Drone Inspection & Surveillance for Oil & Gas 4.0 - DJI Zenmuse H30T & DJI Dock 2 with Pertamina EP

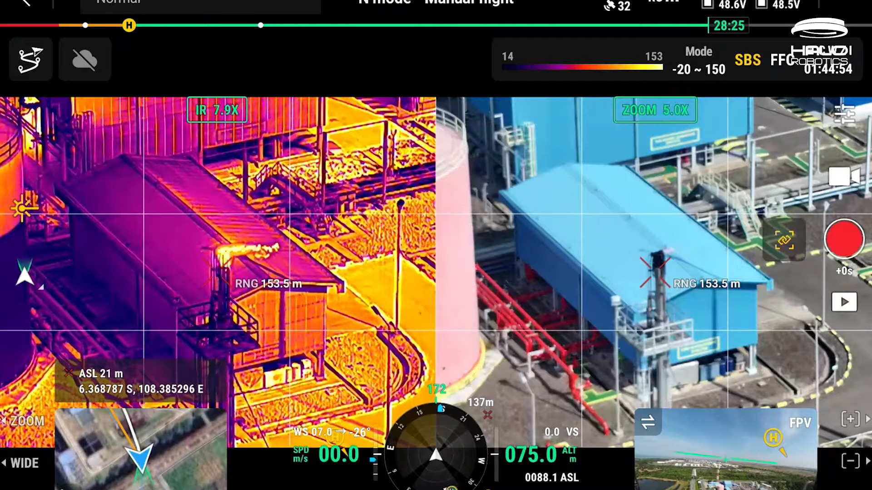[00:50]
Sensor thermal infrarednya juga membantu kami untuk melakukan banyak
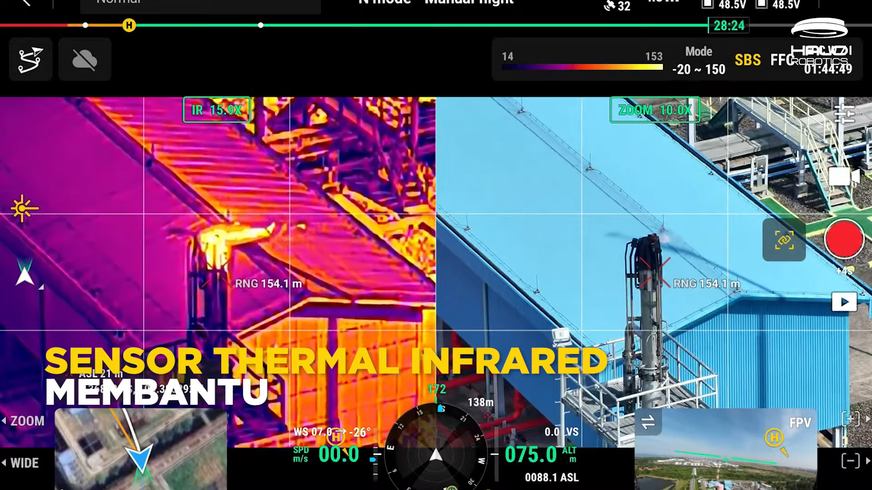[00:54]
kegiatan inspeksi suhu panas untuk menentukan anomali dari aset yang kita inginkan.
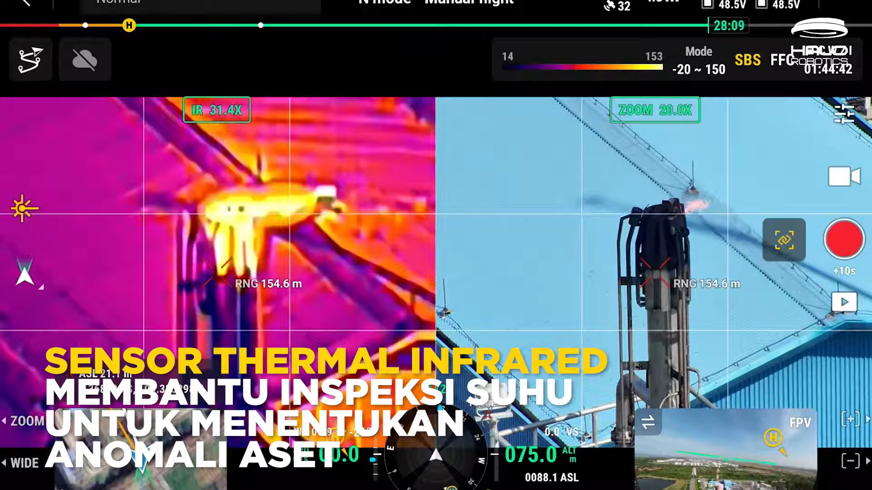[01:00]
Dalam contoh ini, kita melakukan inspeksi visual dan juga thermal dari aset Claire Stack milik Pertamina.
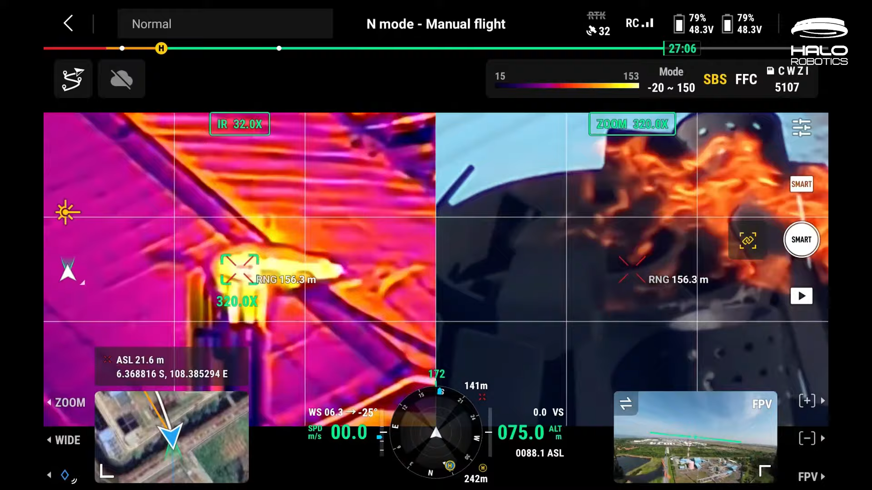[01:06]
Dari jarak yang sangat aman, kita masih dapat menangkap hasil inspeksi visual dengan ketajaman yang luar biasa.